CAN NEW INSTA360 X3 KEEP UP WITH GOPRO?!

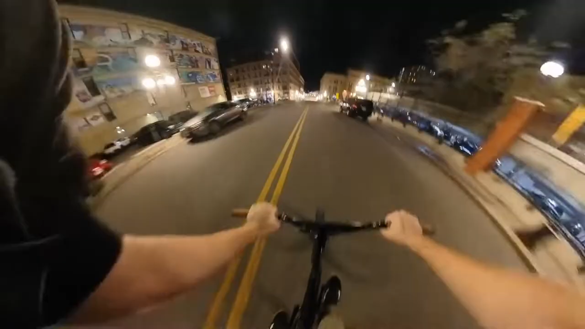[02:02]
A little downhill. I've also noticed that the 360 camera is also a bit better at emphasizing verticality, whether it be downhill or uphill.
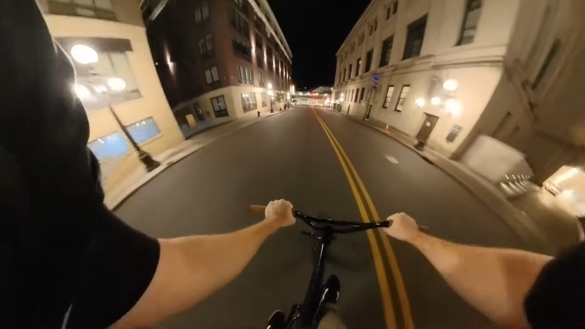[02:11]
Where the GoPro seems to struggle a bit more, I would say. The whole wider 360 view just kind of shows that off better.